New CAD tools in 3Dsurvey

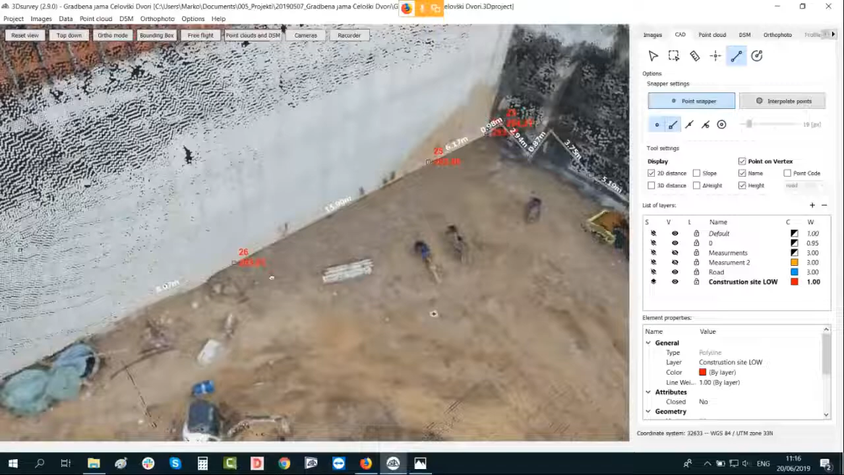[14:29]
few more points, let's turn them off now.
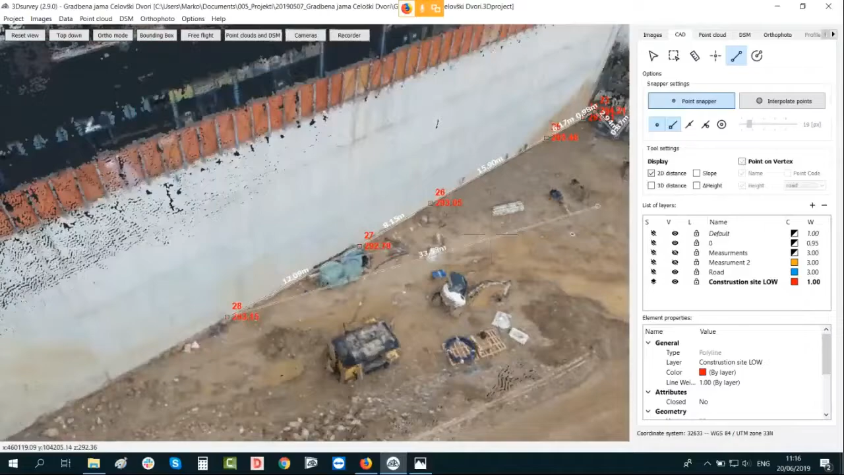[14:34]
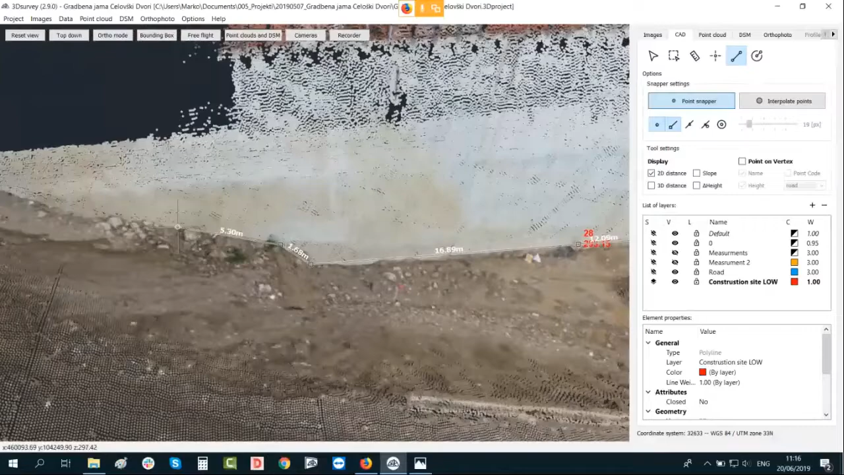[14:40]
So in case you would do this with traditional technology, you know, you couldn't done this probably with the GPS because of low signal.
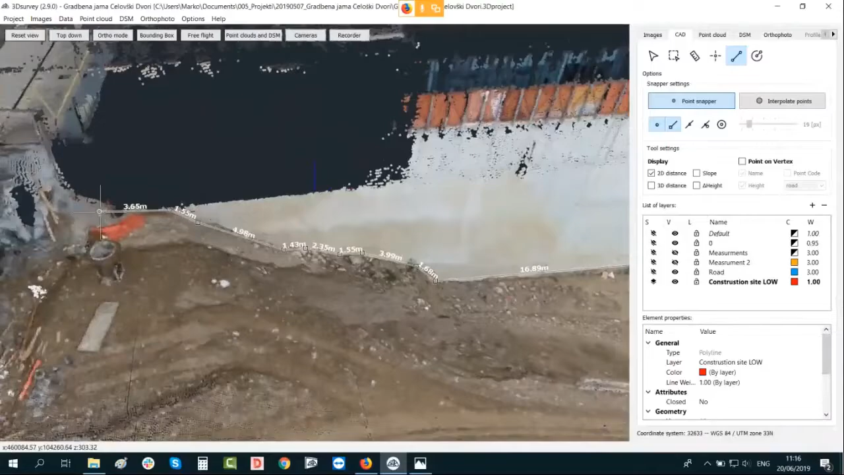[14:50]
We are pretty near the walls and this is more than 15 meters height.
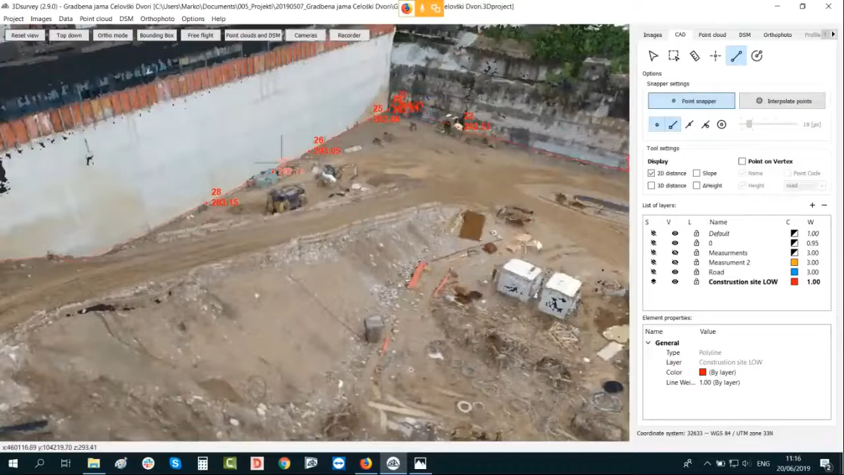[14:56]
So definitely there will be some problematic parts to measure it with GPS.
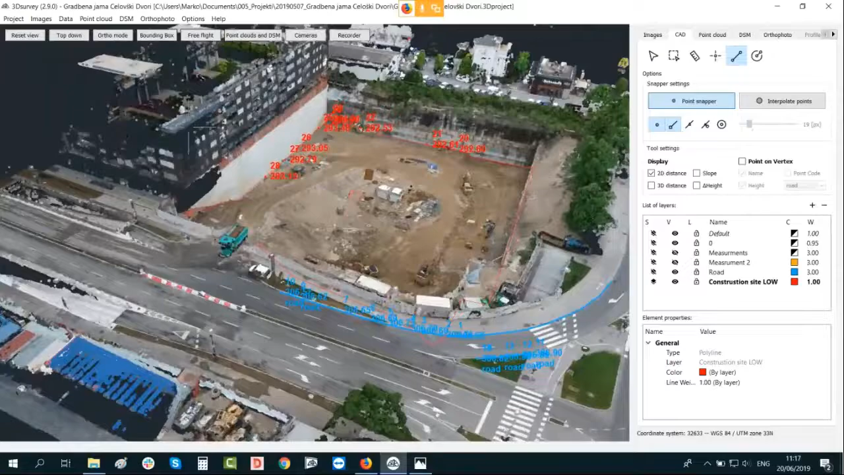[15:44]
Everything what you actually draw here, it's also visible on the orthophoto.
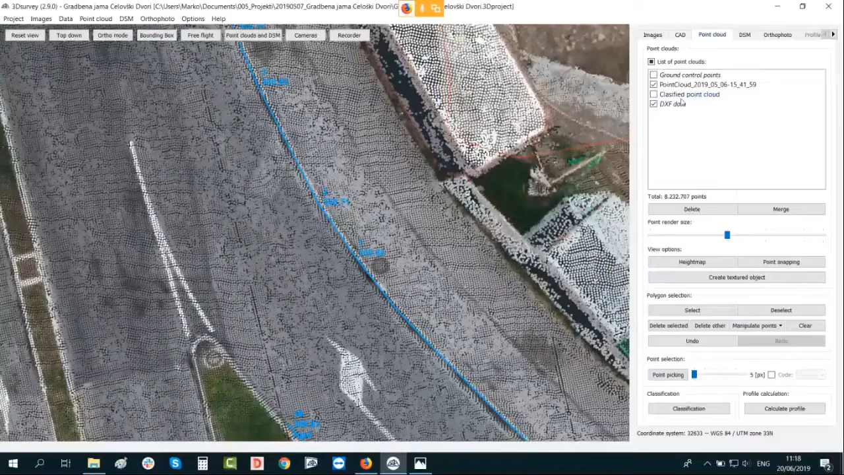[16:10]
Let's just smaller the point render size, this will be better visible, and turn back now point cloud and DSM.
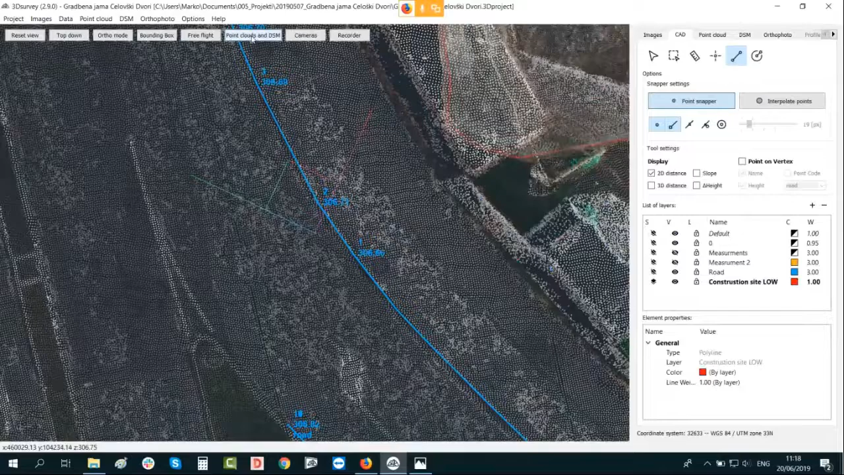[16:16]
So as you can see, here is a lot of details.
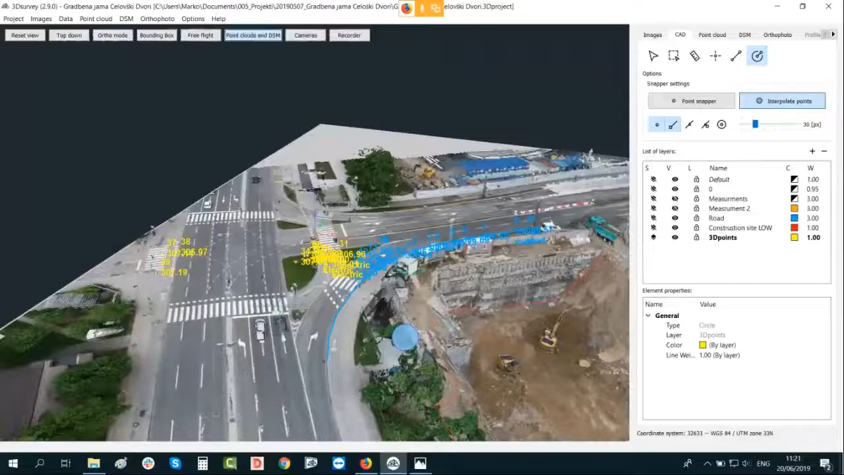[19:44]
What I would like to show you in addition are then also manipulation tools with points. So if you need to change anything like that,
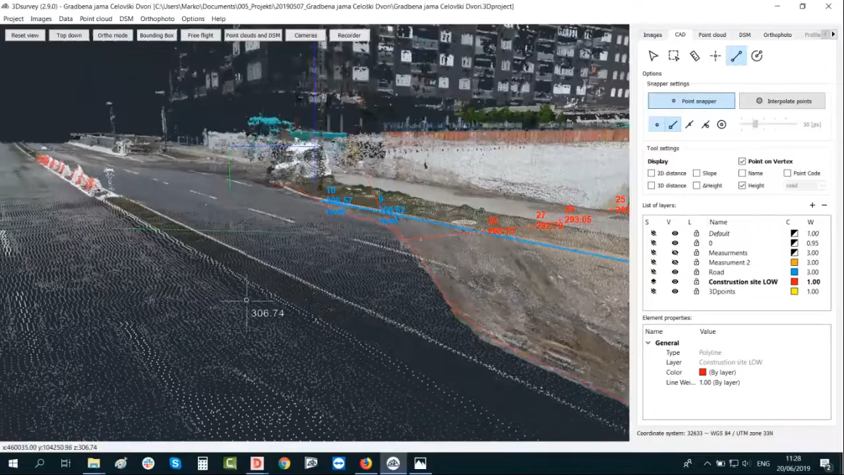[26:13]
306.75, on the upper one we have 306.87. So this is like 12 centimeters, because this is not extremely dense point cloud. It's even harder. So in this case, would be better to calculate it, the point cloud on extreme level, and then it will be easier to decide which point is on the lower part of the curve and which one is on the upper one.
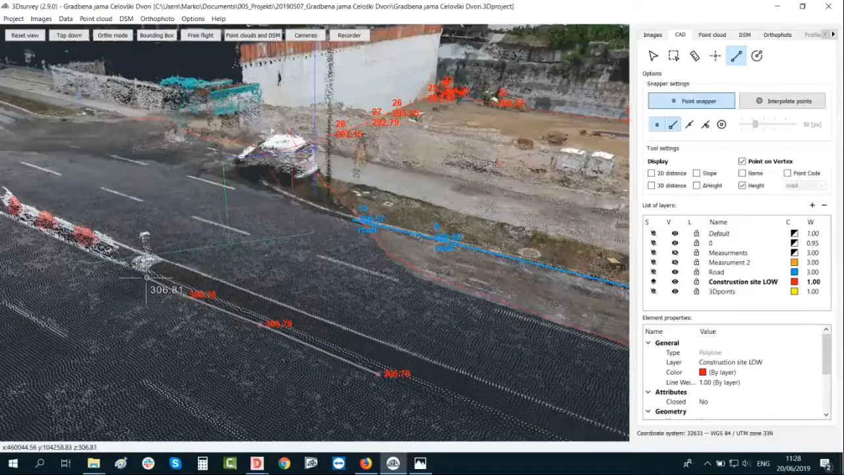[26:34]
But yes, even here we can do this pretty, pretty nicely.
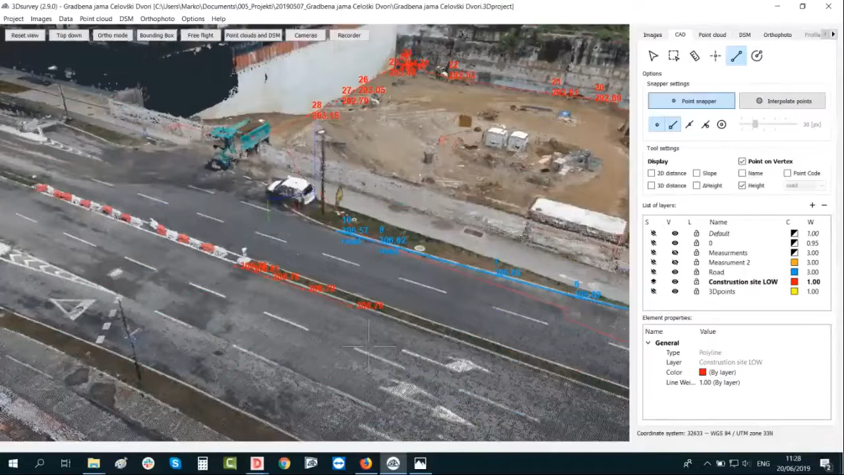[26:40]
Okay, let's open another project in addition,
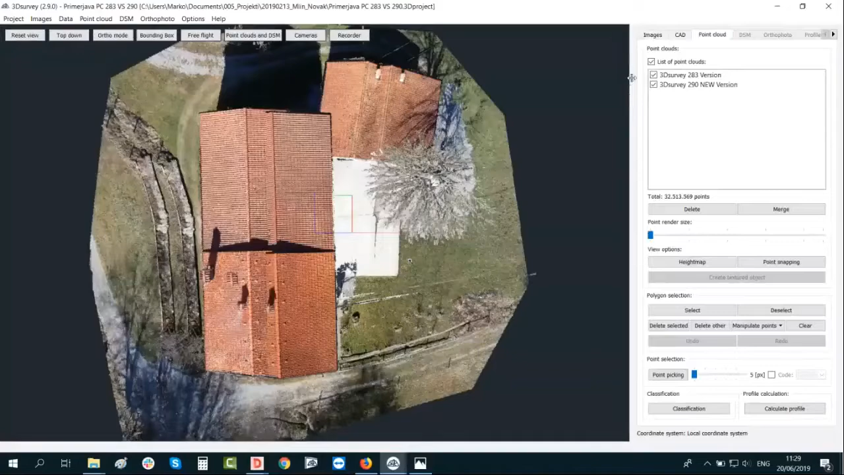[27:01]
Okay, here I also do the comparison with the point cloud quality of the 2.83 algorithm and 2.90 algorithm.
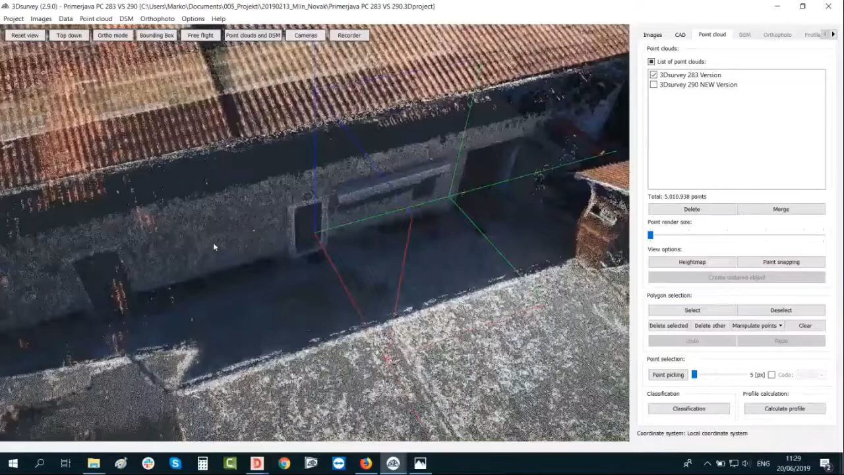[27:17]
So as we can see, same images, same camera positions,
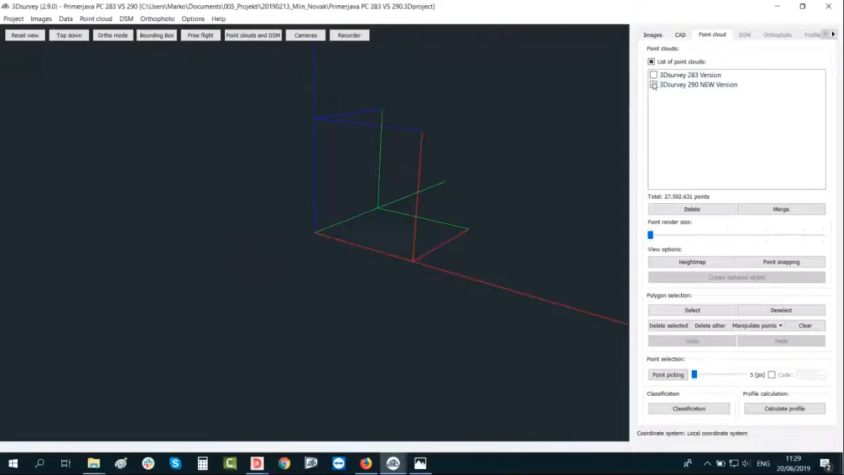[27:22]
but the results with a 2.90 each is much, much, much nicer.
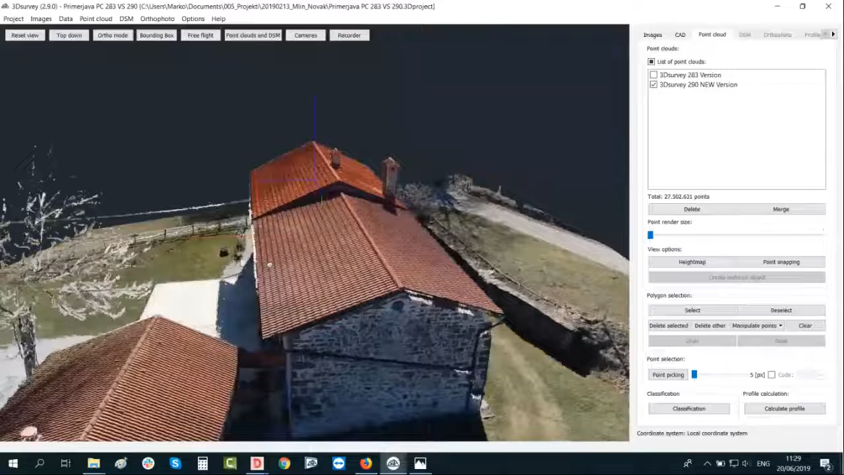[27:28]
And because yes, today we are looking what can you do with a CAD app, I would like to show you maybe the easiest way how to draw out the boundary of a house if you don't need the position of a points on the zero level, so on the terrain level.
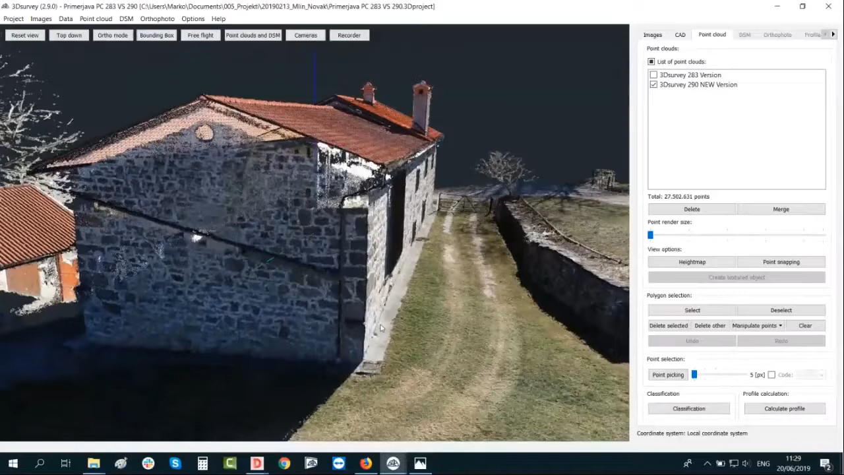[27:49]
In this case, I would advise you to use our bounding box.
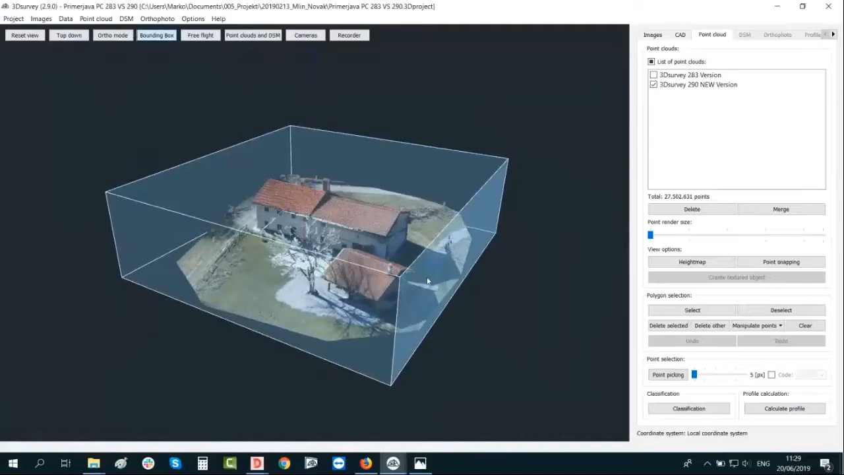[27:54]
So let's do it like so,
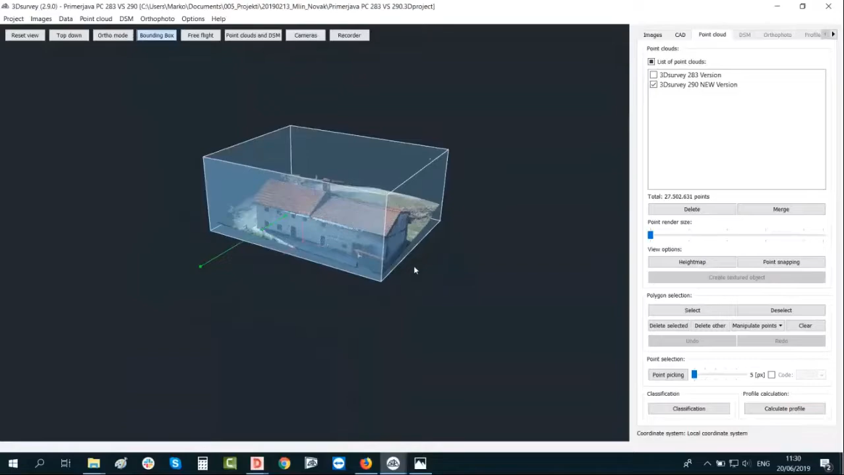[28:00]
that you can just focus on your area of interest.
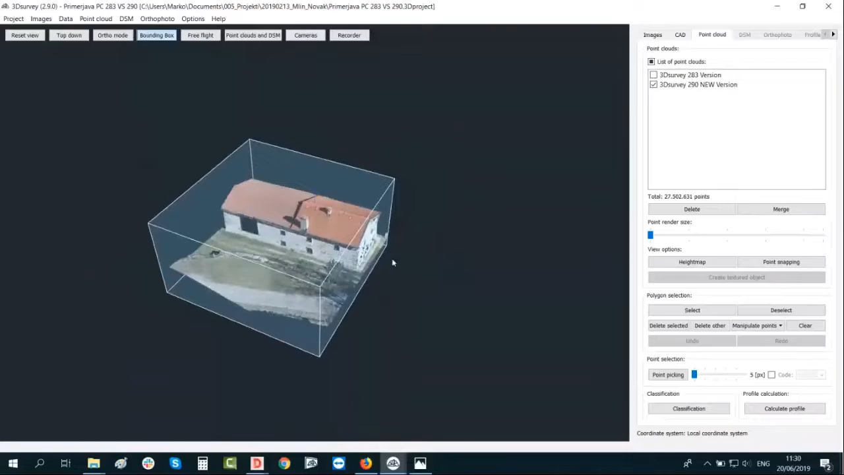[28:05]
I'm using right mouse click to move the planes.
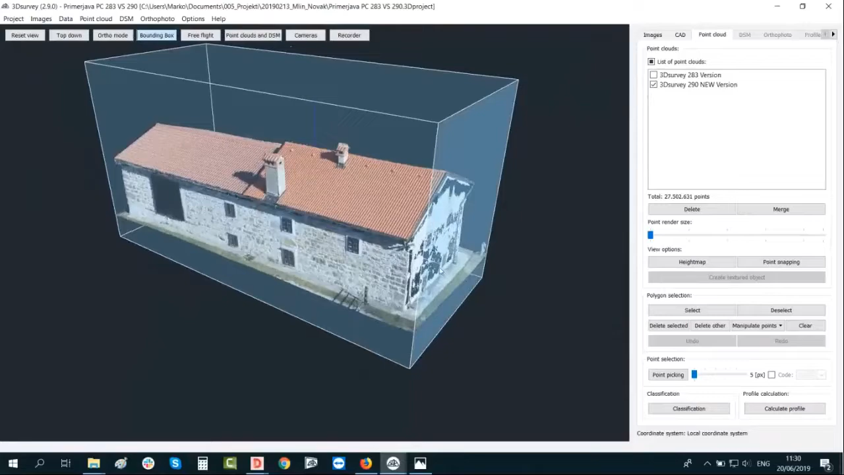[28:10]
Then if I go on the corner, I can also rotate the bounding box. Now it fits perfectly. Let's go a bit near, also here.
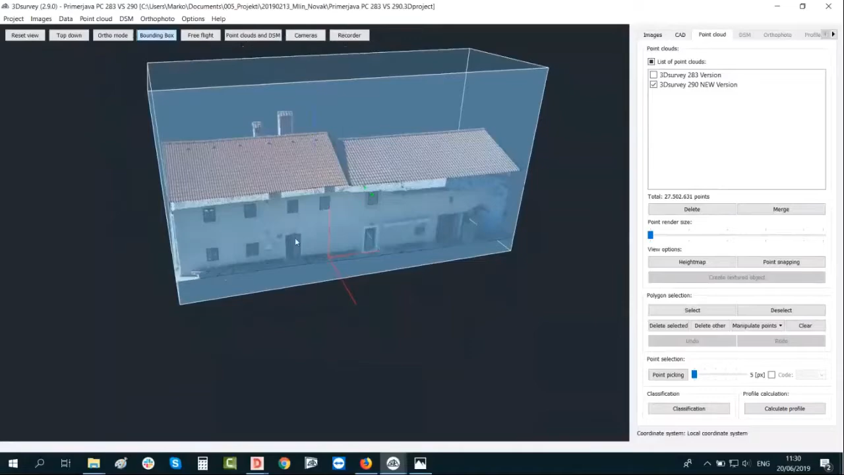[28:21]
Okay, I'm losing the roof, but I don't need it right now.
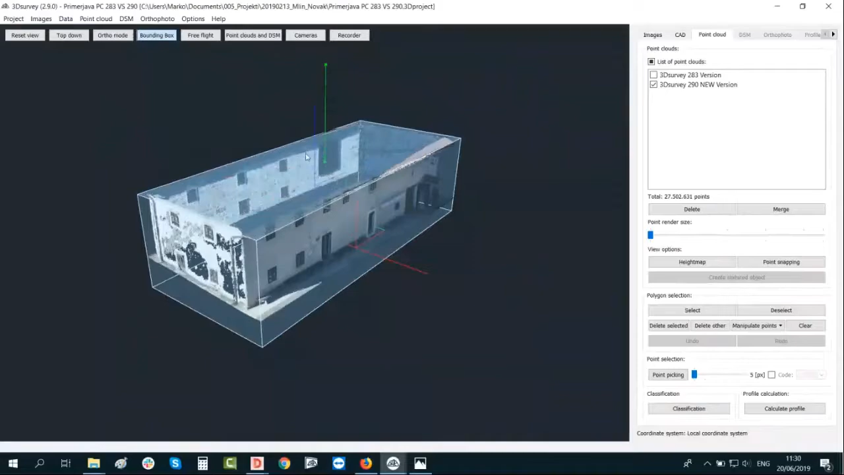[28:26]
And then move the planes also from upper and lower position.